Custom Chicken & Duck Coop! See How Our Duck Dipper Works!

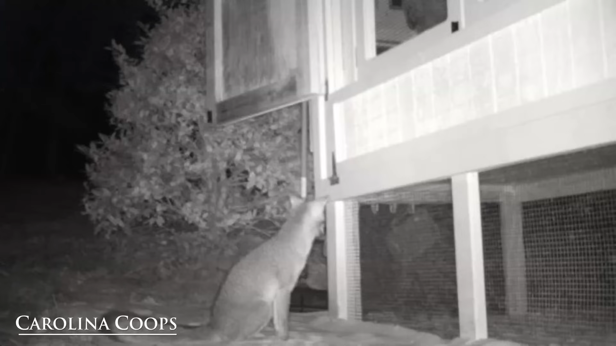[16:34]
We had a customer send us pictures of her. She had foxes trying to get in.